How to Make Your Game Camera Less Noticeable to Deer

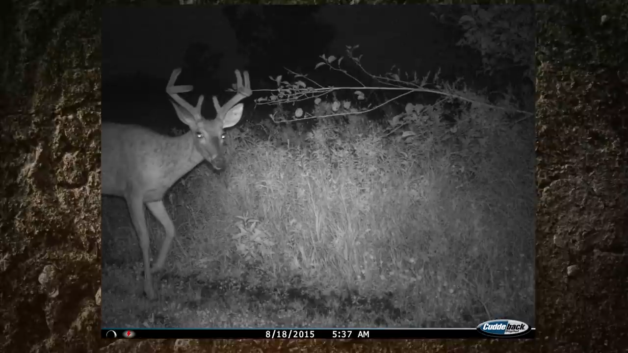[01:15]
so they obviously know it's there and they're curious about it there